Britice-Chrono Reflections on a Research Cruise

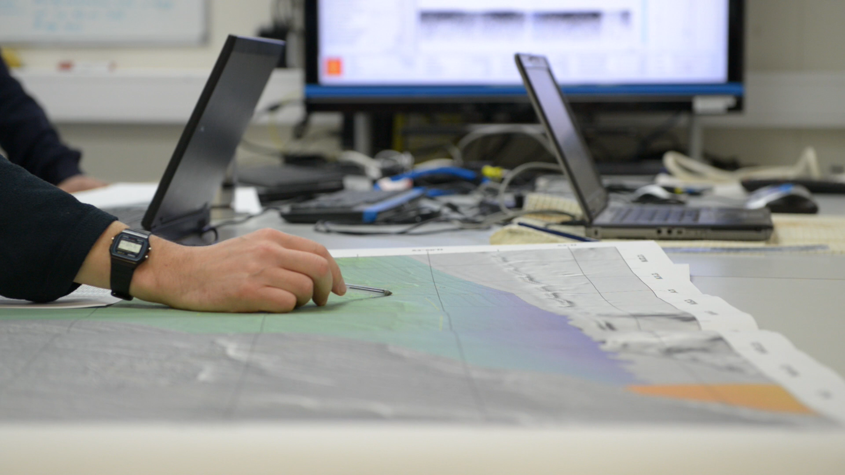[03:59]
And it also tells us a bit about what's beneath the sea floor, in terms of the nature of the sediments and their composition.